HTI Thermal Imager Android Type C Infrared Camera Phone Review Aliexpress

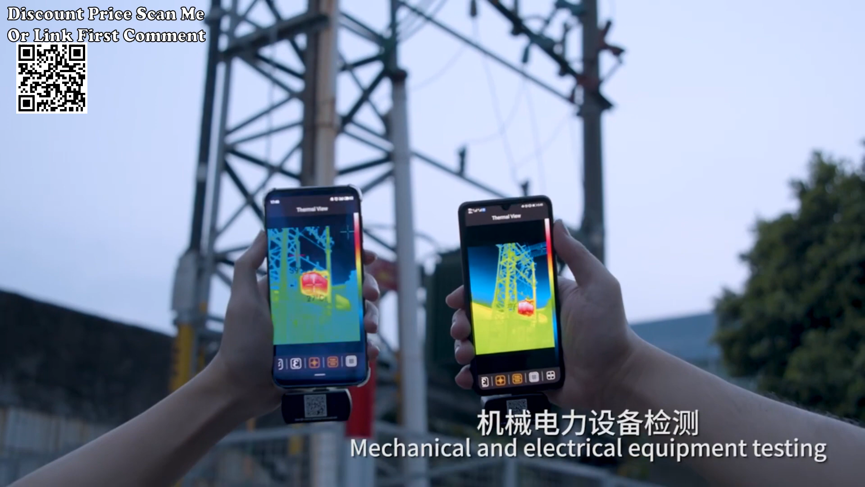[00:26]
performance thermal imager is equipped with 256 x 192 pixels resolution making
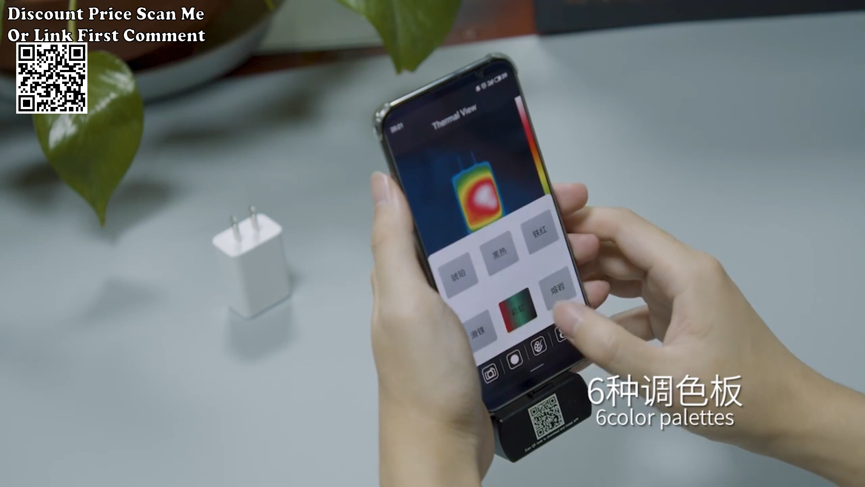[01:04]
the thermal imager features an impressive 256 x 192 pixels resolution providing detailed thermal images for precise analysis capture subtle temperature variations with clarity making it an
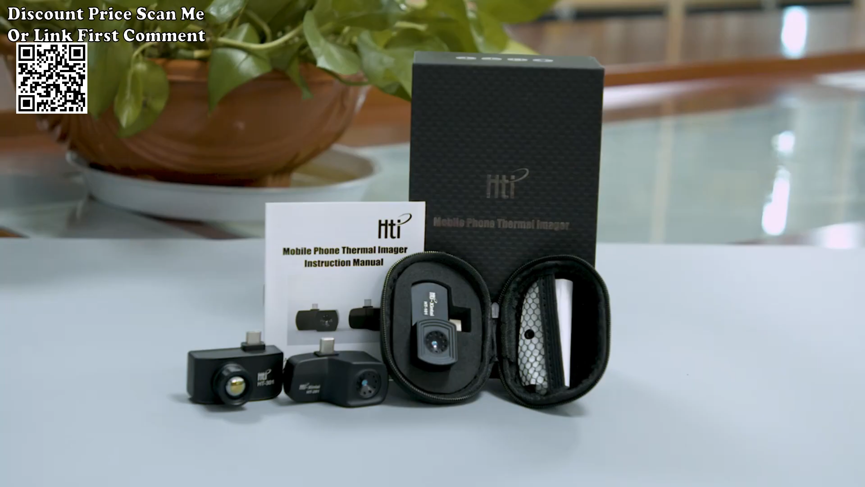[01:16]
ideal tool for identifying potential issues in pcb circuits and other components android
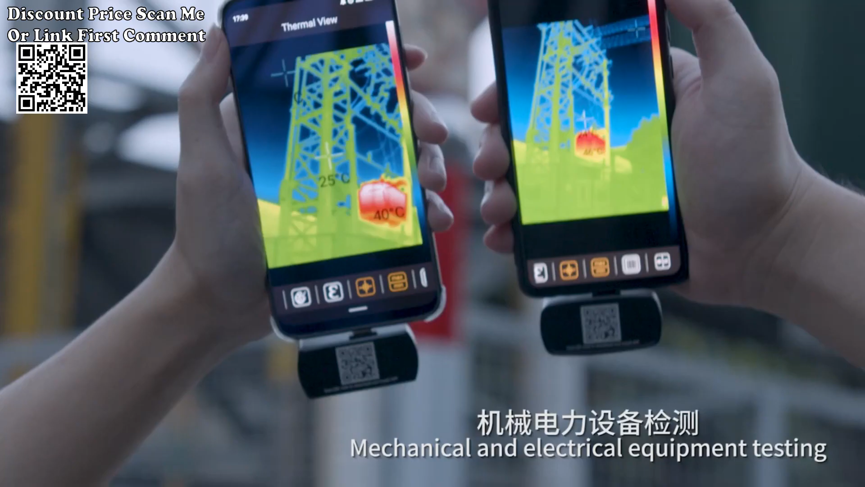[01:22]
and type c compatibility seamlessly integrate the thermal
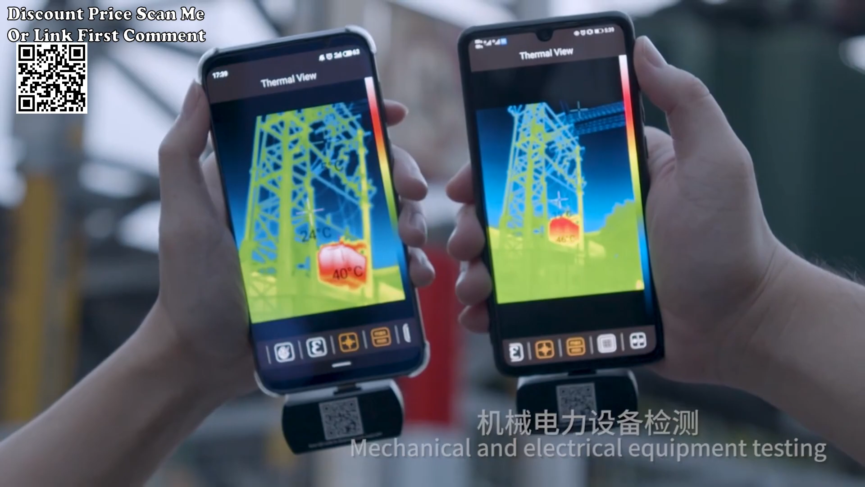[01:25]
imager with your android mobile phone or type c devices this versatile connectivity allows for
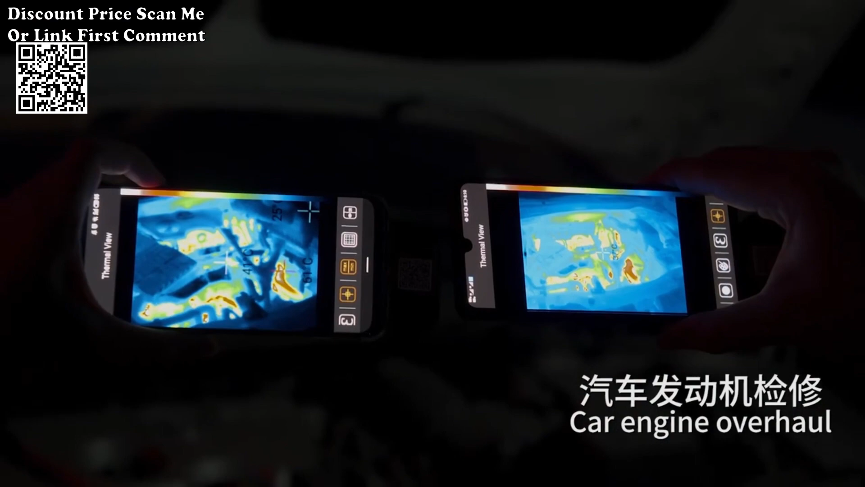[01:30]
real-time monitoring and image capture directly on your mobile device enhancing flexibility and convenience in the field 25 hertz infrared camera
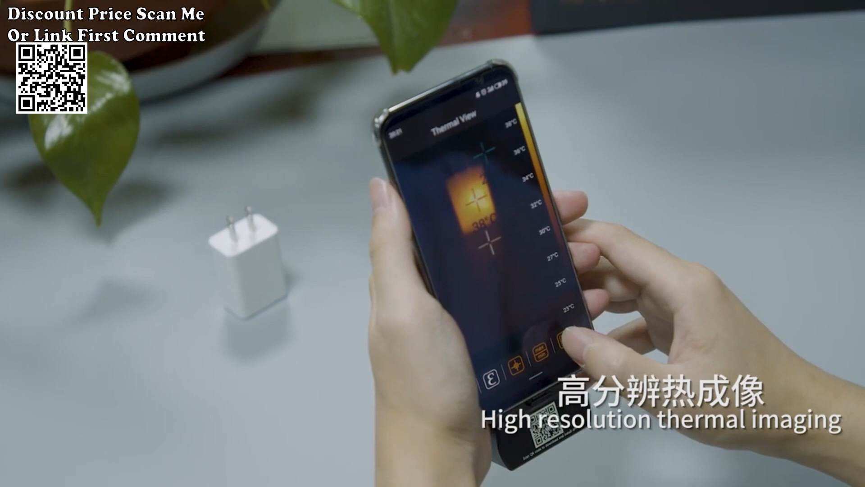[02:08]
hvac troubleshooting electrical inspections and more its versatility makes it an essential tool for professionals across various industries portable and compact design the compact design of the thermal imager enhances portability making it easy to carry and use in diverse